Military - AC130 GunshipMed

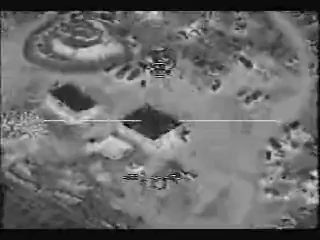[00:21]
I have primary air guides. Affirmative. Can you give me an AGR?
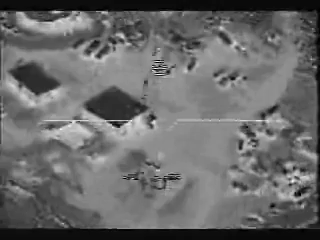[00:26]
Descend me, crew. I see you had a light flash across the window. You do see the rectangular shaped building next to it, correct? Yes, sir. That's affirmative.
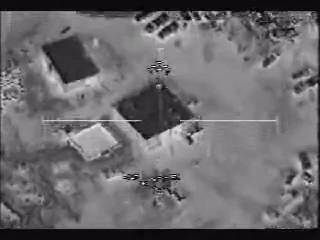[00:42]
This is the mosque. Do not engage the mosque. Roger. The square building is the mosque, or is it the rectangle? The rectangle. The building is the mosque. Roger that. Let's go. Roll it in. Okay, in front of the mosque, there's three vehicles oriented east-west.
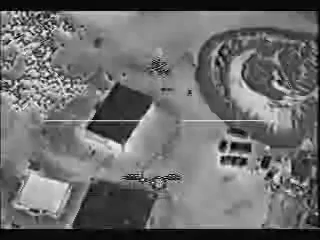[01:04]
Do you see those? Yes. Yes, we do. Got a vehicle moving out. One of the vehicles is moving right now. You are clear to engage it. Roger. We're good. Clear to engage. Stand by.
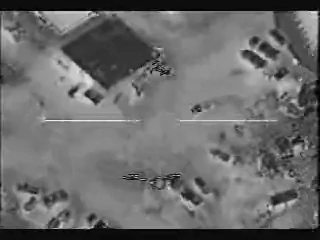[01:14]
Do not engage. Do not just monitor. Roger.
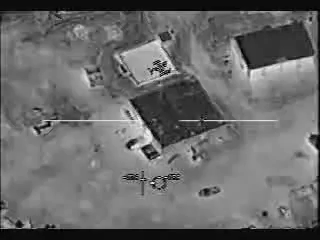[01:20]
Hey, channel A is good. Give me bring it up to channel B elevation. John, you are now clear to engage the moving vehicle. New nominals. Clear to engage.
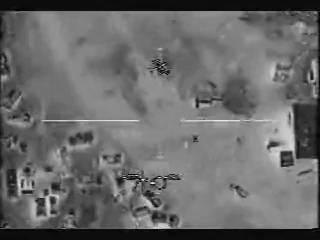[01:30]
Any personnel around, you see? Stand by. Yes, sir. Personnel. Clear to engage those also. Affirmative. Let's go.
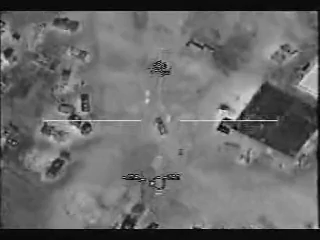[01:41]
That first target could fire. That's right. 2-3 arms.
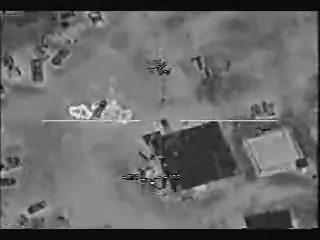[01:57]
Ready. Good shot. Direct secondary.
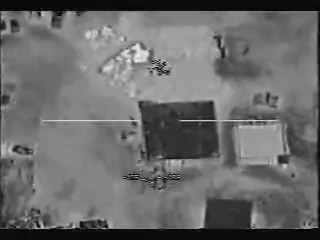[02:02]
People running to the west. Cancel claim. More movers in the vehicle and more people clear to engage all those.
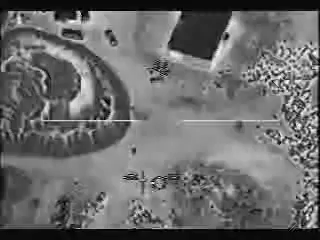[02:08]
Copy.
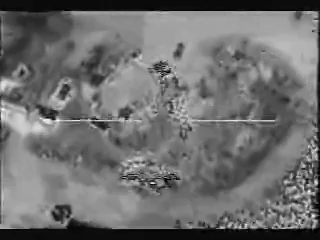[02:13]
Ready. Moving. Good. Come back on those guys. Here we go.
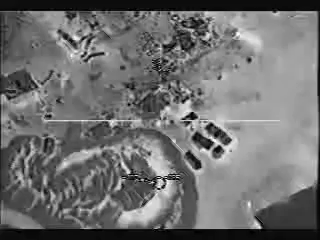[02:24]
Yeah, another second. Other people coming out of the mosque right now. Ready.
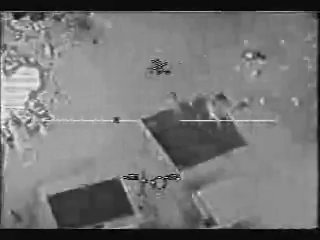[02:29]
Secondaries. Nice secondary.
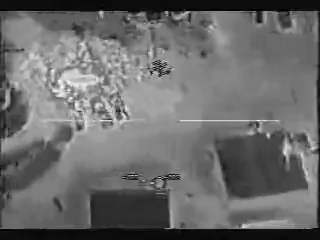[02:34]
Vehicle guys are going to town, man. Personnel running. There we go.
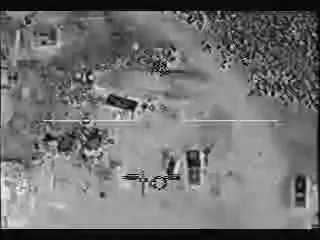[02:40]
Come on, box. There we go. We don't move that further. Ready. Watch that vehicle. Kill truck.
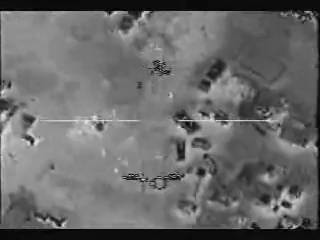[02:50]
Flares away. Flares. And no dry log. Okay. Continue engaging.
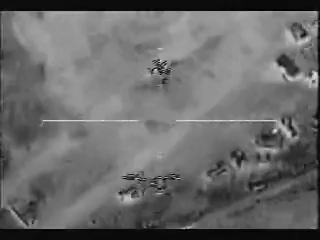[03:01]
Get that person. Stop the flares! Stop the flares! Oh, that's good.